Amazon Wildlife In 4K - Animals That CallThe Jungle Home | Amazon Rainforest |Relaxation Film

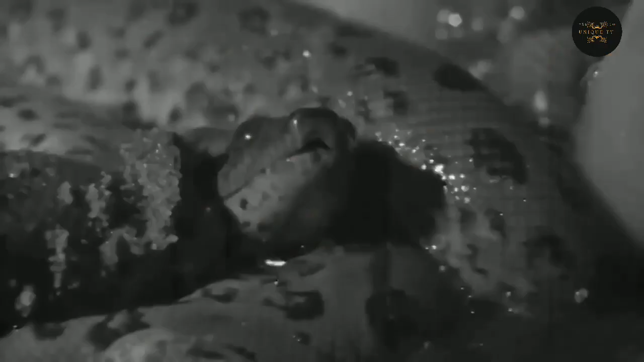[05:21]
کا ہوتا ہے ایمازون کے جنگل میں پائے جانے والا یہ